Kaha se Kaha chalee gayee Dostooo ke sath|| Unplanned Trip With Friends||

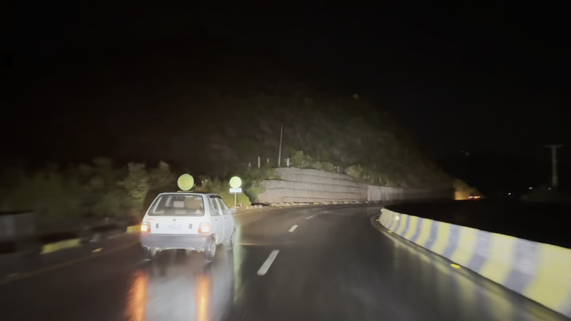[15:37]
موسم خو ماشا اللہ برطول باران باران دی گوست پتہ چکم دے
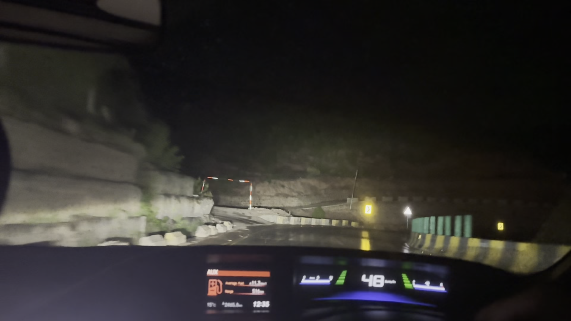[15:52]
اطول مارای ناس دی اطول سممس شویدی چگانا لگی برطول زان ناشکان جوڑ کردی اطول یا سرانی نا سن روپ بند کریش اطول باران را را نواتو